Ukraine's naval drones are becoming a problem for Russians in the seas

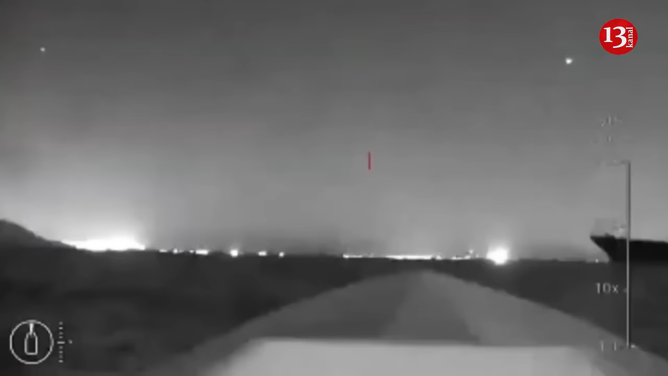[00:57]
Common sea drone features include built-in
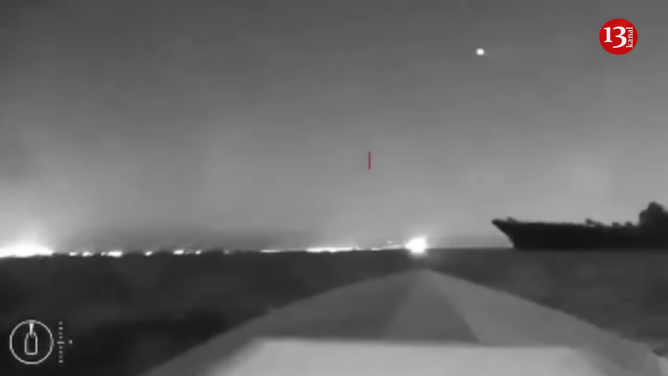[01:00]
explosives and cameras which beam back images to the person controlling it.